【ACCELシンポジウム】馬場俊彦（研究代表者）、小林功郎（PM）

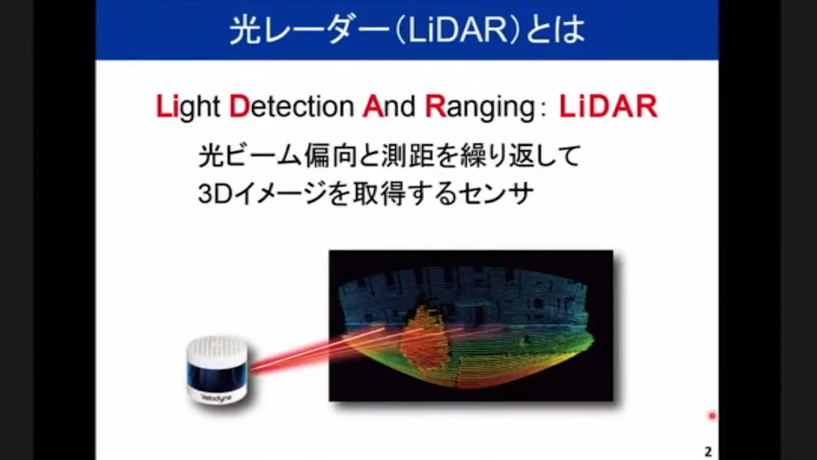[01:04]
レーザー光を照射し物体から跳ね返ってきた光を計測することによって物体までの距離を観測しそれを繰り返すことで3次元の距離情報を取得します3次元の奥行き情報を取得する主要な方法をここに示します
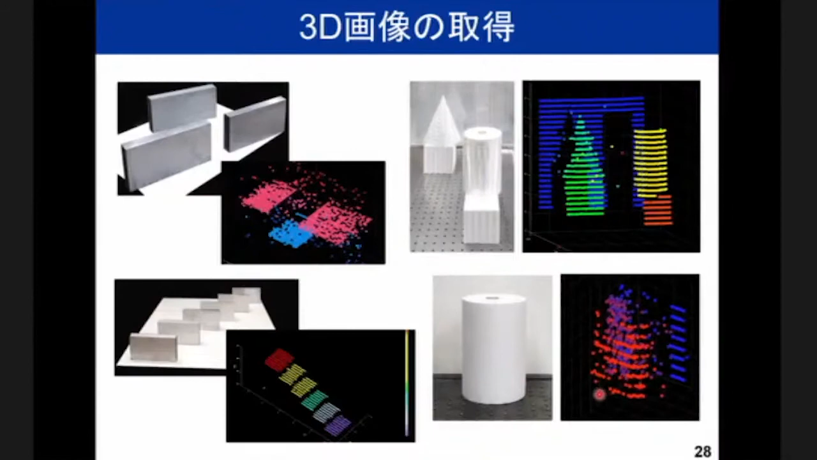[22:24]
もこういう形状をとることが現在できております